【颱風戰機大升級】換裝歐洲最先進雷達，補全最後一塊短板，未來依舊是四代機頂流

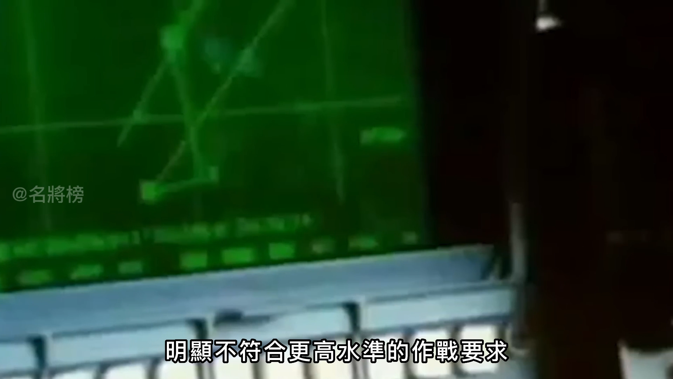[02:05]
不符合更高水准的作战要求再加上该型雷达易受干扰使